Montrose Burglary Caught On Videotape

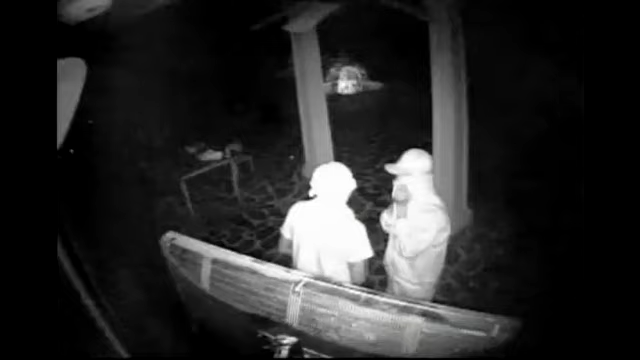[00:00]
Imagine waking up to find two burglars in your home stealing your big screen TV.
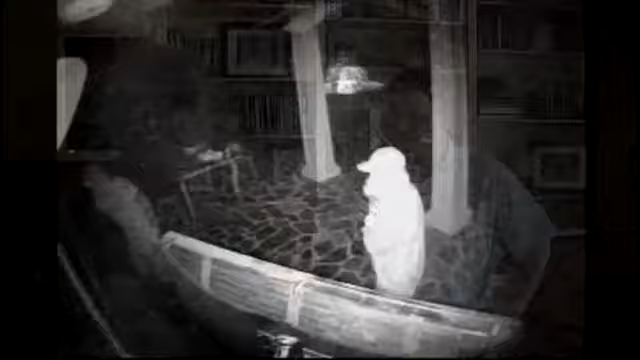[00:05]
That's what Kent Hendricks says he woke up to Saturday morning and the incident was caught on his surveillance camera.